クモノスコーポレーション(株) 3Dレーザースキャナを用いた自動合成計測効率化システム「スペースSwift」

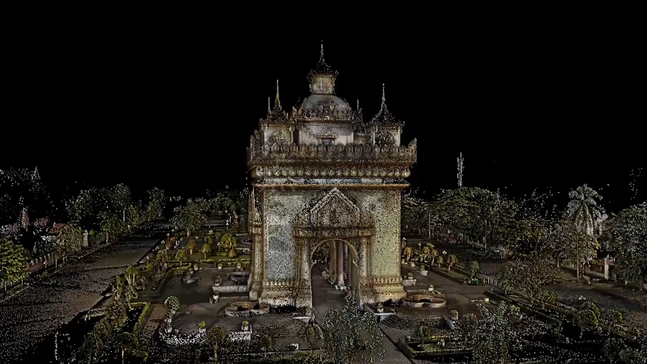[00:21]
3Dレーザースキャナーでの計測は天群というデジタルの点で記録されます
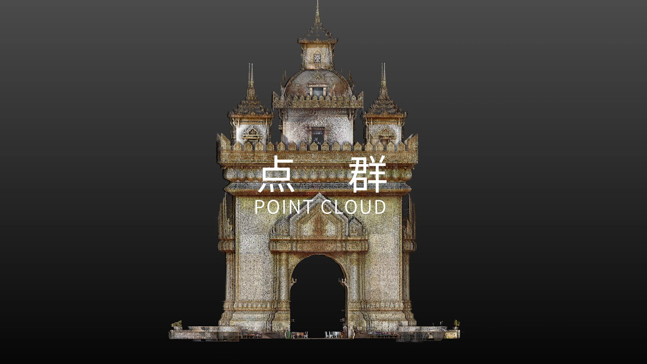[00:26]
今ご覧の映像も天群データです